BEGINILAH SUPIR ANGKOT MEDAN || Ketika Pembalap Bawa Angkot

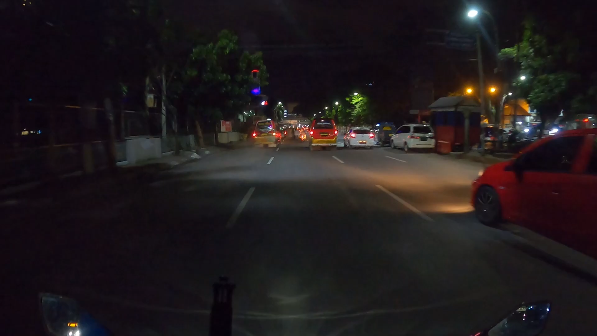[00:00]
Wih, kena, bus, bus, bus, wih, goh, hijau kali dia, hehehe Wah, hampir, hehehe
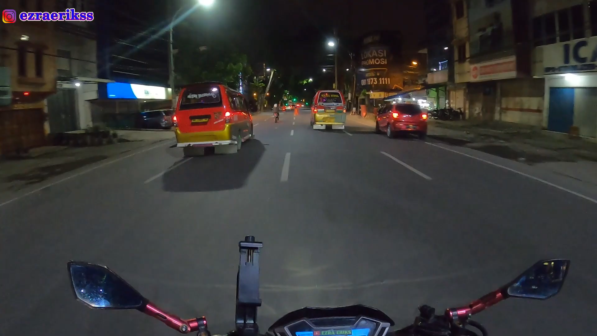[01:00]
Udah habis Wih, bahaya kali, ku, wih, wih Beri kali, ku Bar-bar aja, dia
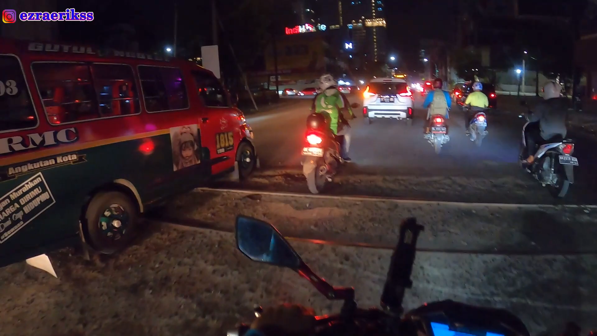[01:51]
Cuma nakit Kita ikuti dulu, Beb Kita ikuti dulu, ya
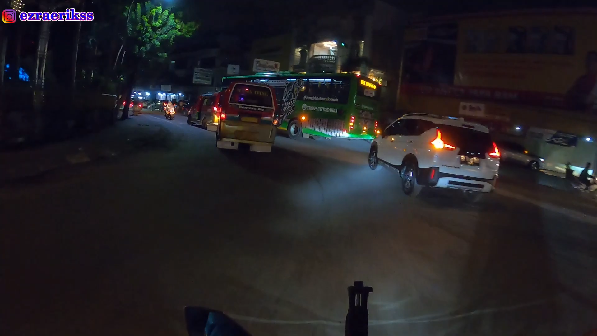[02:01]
Gak ada Gak ada Lihat balapan Angkot Wih, kena, bus, bus, bus,
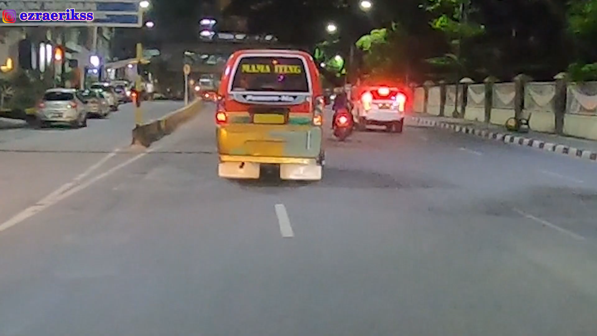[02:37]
bus, bus, wup, bep, kani, bus, gimati, bus,
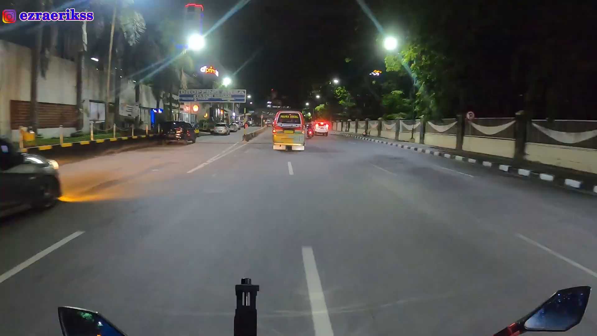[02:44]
bus, wih, kena, bus, bus, bus, bus Wow striks Kejar risiko ni dia
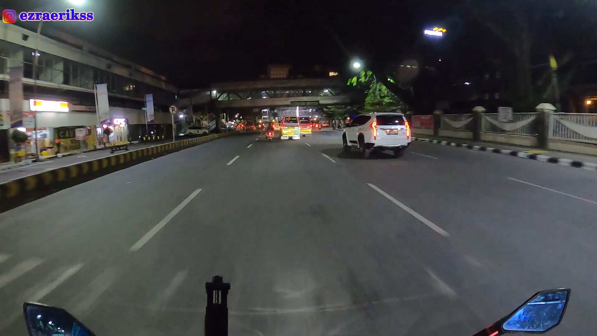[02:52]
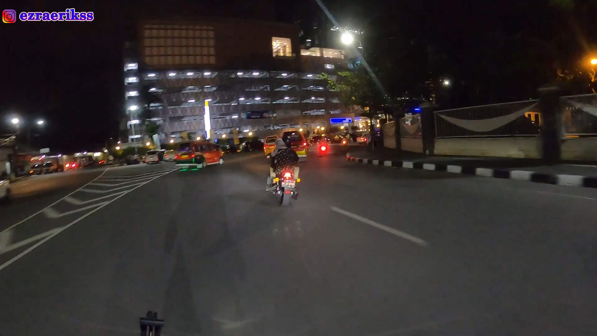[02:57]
Ui Ui Rosak bau Itu lawan arah lagi
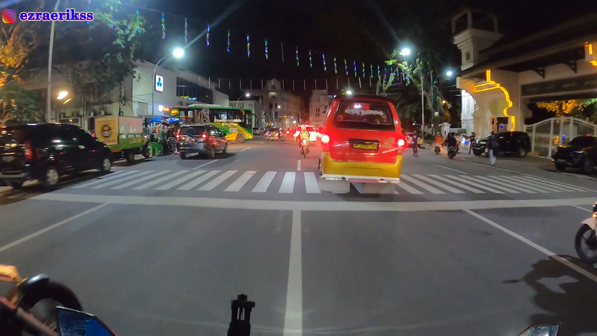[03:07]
Rosak kan dia orang ni buah Lewat mana ni orang ni lagi
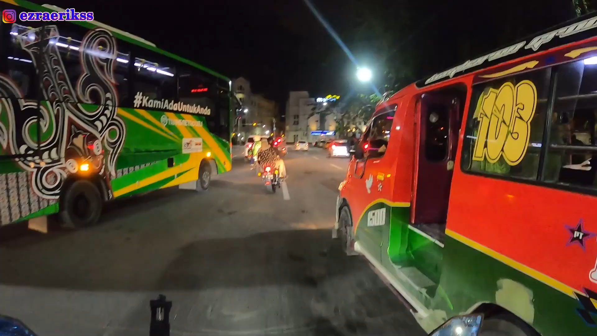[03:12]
Tenggak hampir kesalahan dia Ha kalah dia Tumbang ni satu
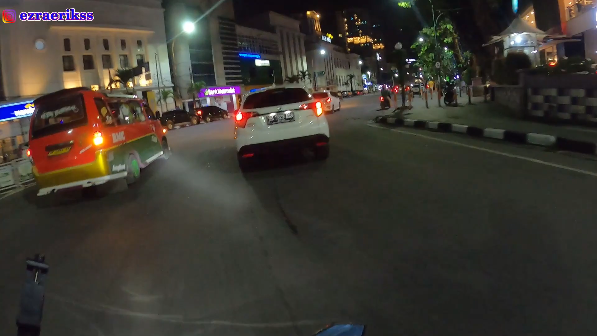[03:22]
Mana lagi dia
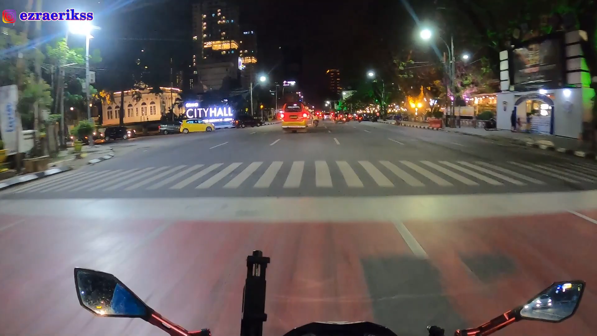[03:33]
Wih soas kereta ni Wih soas ini Main kali kalian bah Wih
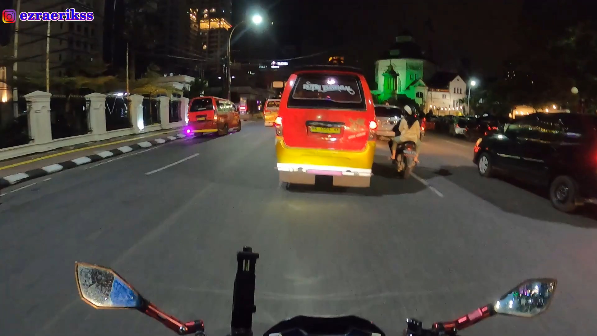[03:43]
Mana
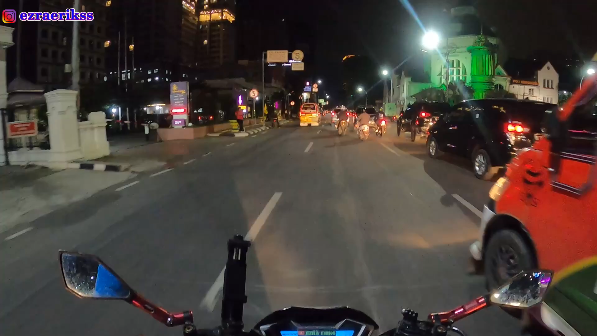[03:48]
Ini kan Beb
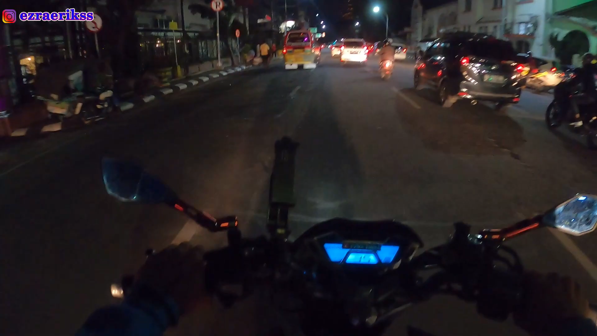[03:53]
Habis Hahaha Binting TV Binting TV Oke Kita tag nanti dia Punang Tumbang lagi dia Tumbang dia Tumbang dia Binting TV Um
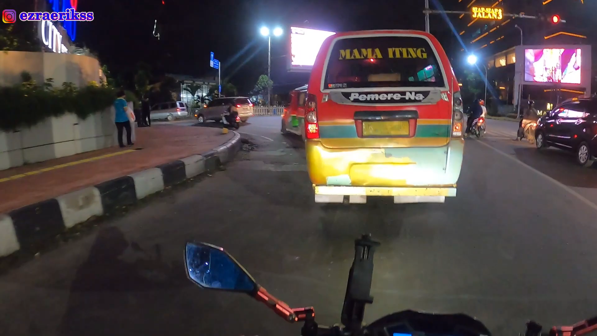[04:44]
Sangar banget Berhenti dia Kita tunggu lagi yang tiap masuk